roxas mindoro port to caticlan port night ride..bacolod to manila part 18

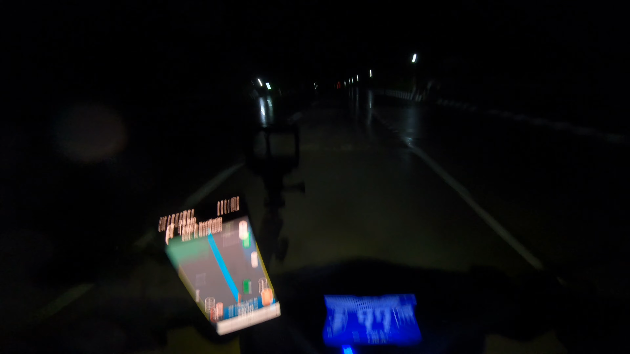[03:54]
Sobrang lapad ang daan nila dito. Ang ganda. Kaya wala kang problema.